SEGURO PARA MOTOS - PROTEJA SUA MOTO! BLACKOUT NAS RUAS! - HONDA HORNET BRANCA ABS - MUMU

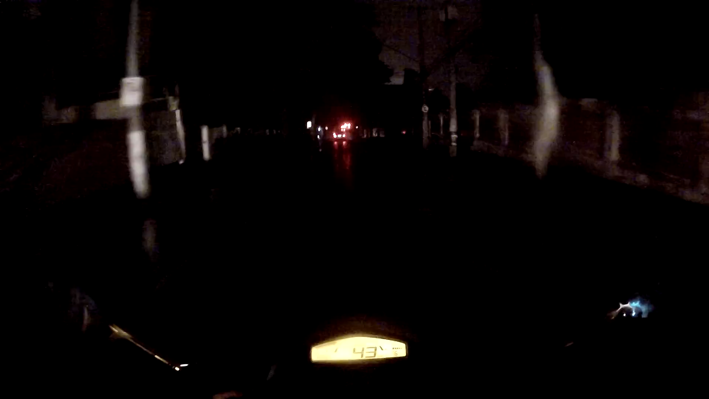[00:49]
É, acabou a luz Vamos ligar a luz, né? É, uma escuridão danada, hein? Tudo, blackout aqui no bairro Agora aqui está funcionando, mas é a luz de emergência Porque o prédio mesmo está apagado E... Então ele fez seguro lá com desconto Foi muito bem atendido pelo Walter Walter é um dos proprietários lá da Oxford Então está mais do que provado aí, galera Que funciona,